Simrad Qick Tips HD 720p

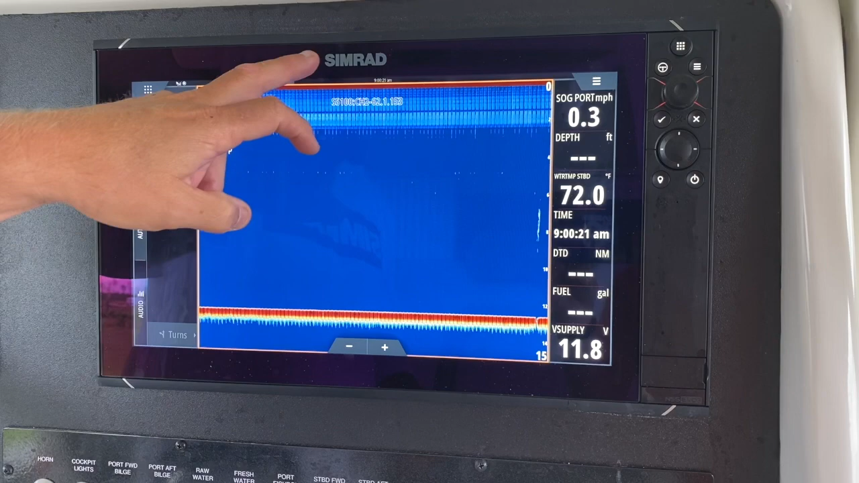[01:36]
On screen: water 72.0°F, speed 0.3 mph
just touch the top of the screen and drag your finger down.
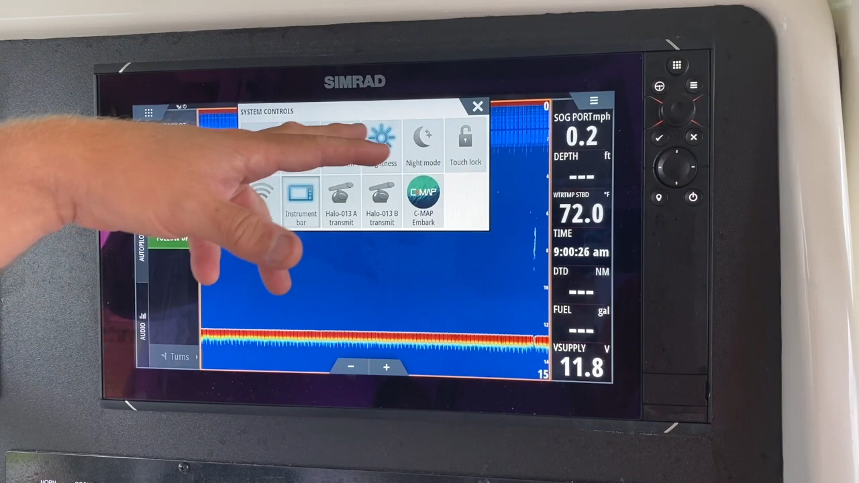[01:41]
On screen: water 72.0°F, speed 0.2 mph
It gives you a standby mode, a brightness mode, the instrument bar.
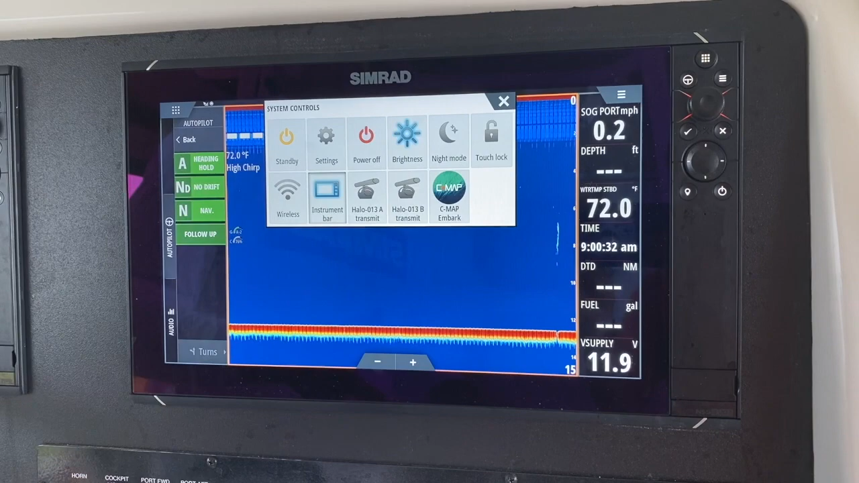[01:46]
On screen: water 72.0°F, speed 0.2 mph
A lot of guys want to know, how do I make my screen bigger or how do I see more? Well, just touch the instrument bar and it goes away.